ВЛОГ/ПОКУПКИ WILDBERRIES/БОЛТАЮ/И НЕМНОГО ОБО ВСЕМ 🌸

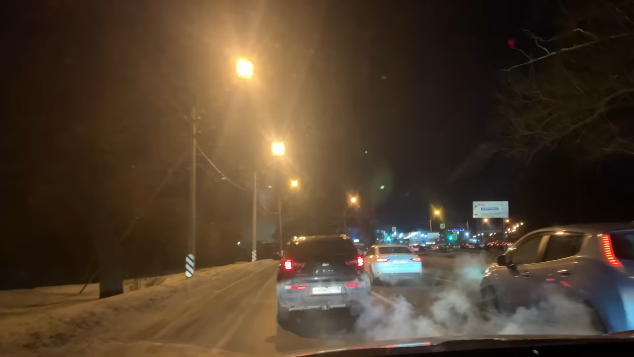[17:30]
это мы едем обратно и конечно же мы едем самое такое время получается после 6 часов здесь мы вообще в 7 часов едем
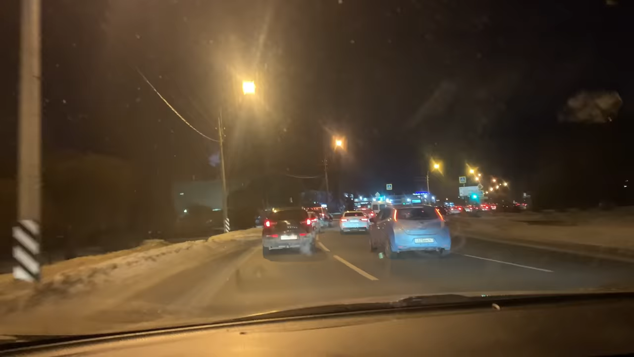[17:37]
уже домой и собираем все пробки которые только есть точнее пробки у нас в основном дом поселка
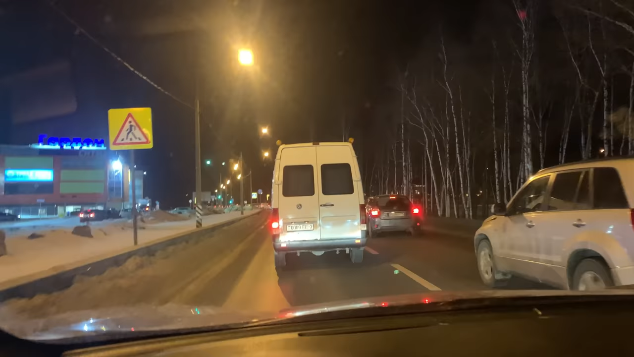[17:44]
ольгина дальше уже вроде бы ничего но вот каждый раз когда вечером возвращаемся каждый раз здесь стоим или ползем вот как раз обе мой любимый который меня не пускают ну что мы нагулялись поужинали